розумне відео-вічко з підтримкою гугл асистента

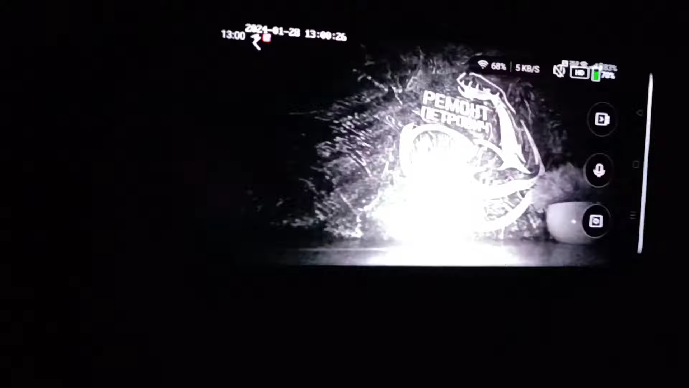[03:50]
Так, дуже довго перемикається. Ось будь ласка, чітко вона бачить людину перед дверима.